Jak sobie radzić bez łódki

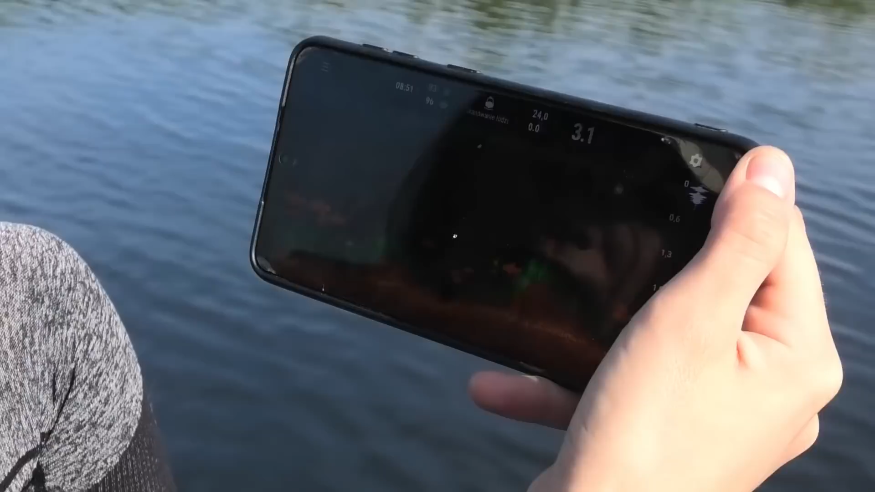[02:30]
Nie wiem, czy coś będzie widać, ale szukamy idealnego miejsca na rybki. O, tu jest fajny dołeczek, ale dobra, leźmy dalej, leźmy dalej. Ale czysta woda. Jezus, to pięknie.